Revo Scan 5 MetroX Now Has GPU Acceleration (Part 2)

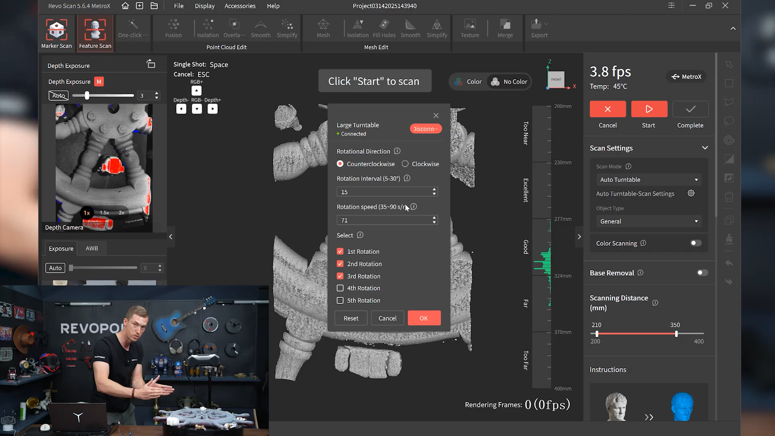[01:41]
I found that 15 degrees is the best. You can go anywhere from 5 to 30 degrees. You know 5 is just turning a little bit. 15 seems to be pretty good.
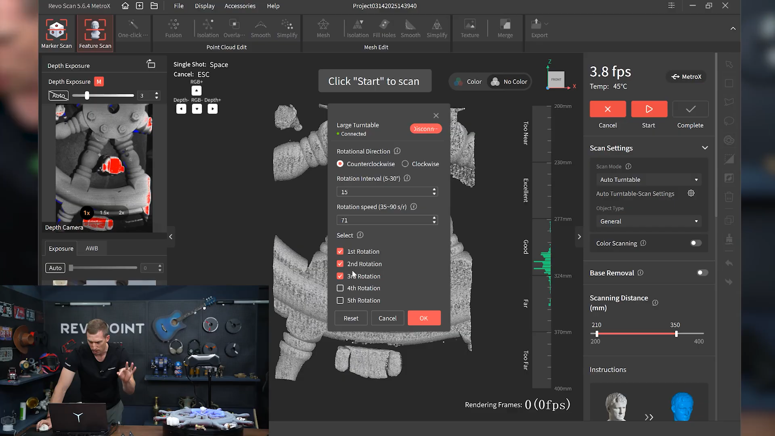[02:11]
I set that up for 71. 90 being the slowest, 35 being the fastest. So then you can see how many rotations you want it to go around. I'm going to do three. So let's select that and it's all going counterclockwise.
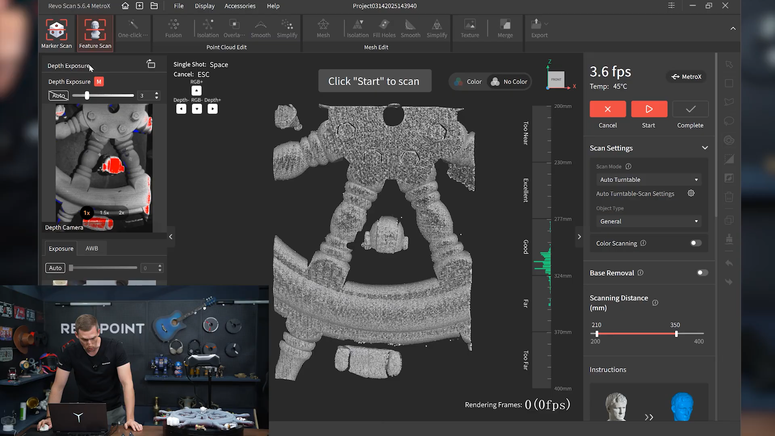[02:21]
We're at the temperature is at 3. Let's get started.
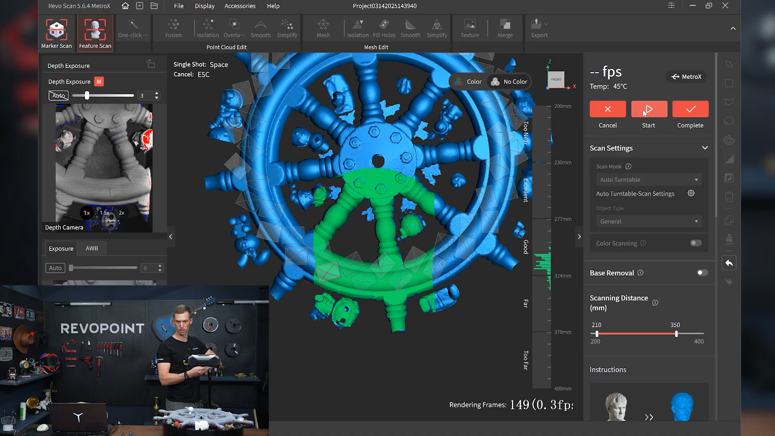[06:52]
And sometimes you might have to play around with it because there's a possibility I could pull it back too far and then when I start it up again, I could lose tracking. That's not a big deal because you could just go back to the previous frame and then I'll just adjust this a little closer.
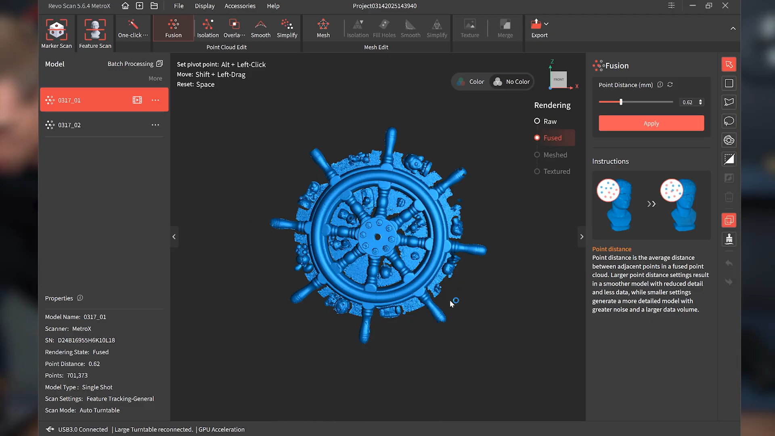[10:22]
Before we do isolation, I recommend you can just slice off this bottom.
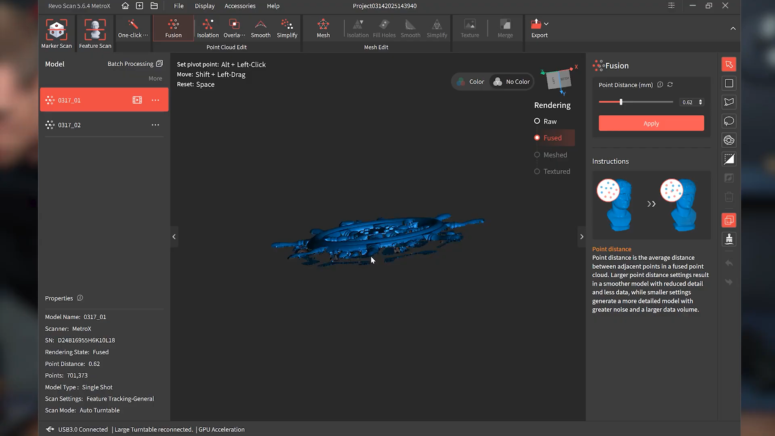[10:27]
So the bit that it caught of the turntable itself, just use the selector tool on the side.
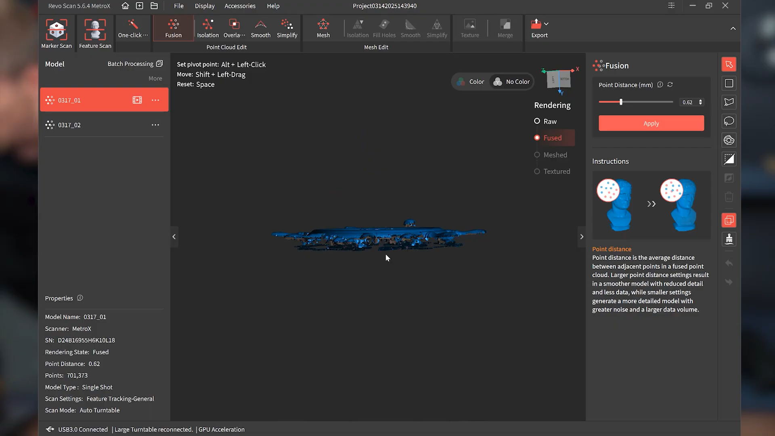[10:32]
You can cut right across and get rid of that. Reverse it.
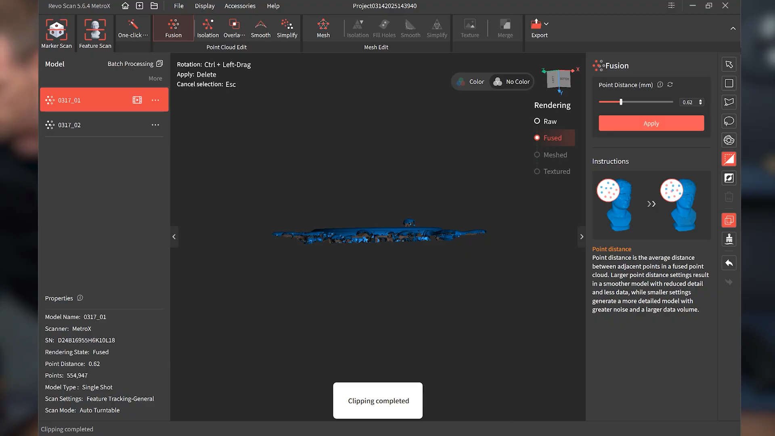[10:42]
So now when doing isolation, it should really be able to detect all those extra objects I put in there.
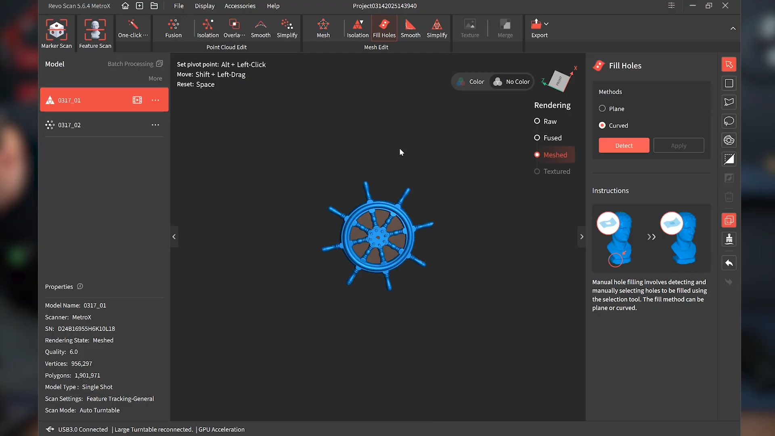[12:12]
Honestly, and you don't have to fill holes at this point either. So maybe I'll just wait to fill holes after we merge it.